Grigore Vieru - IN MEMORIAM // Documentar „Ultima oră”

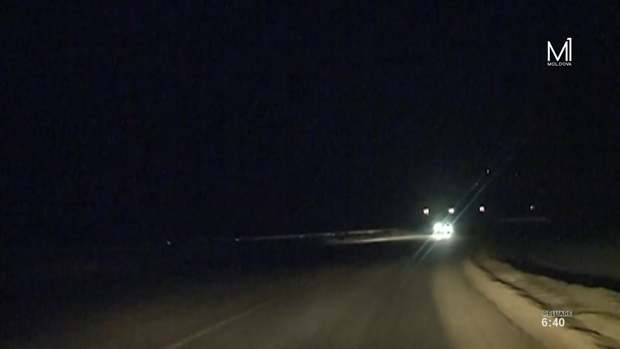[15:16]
Drumul spre Chișinău părea mai lung ca altă dată. Era miez de noapte și ceața devenea tot mai densă.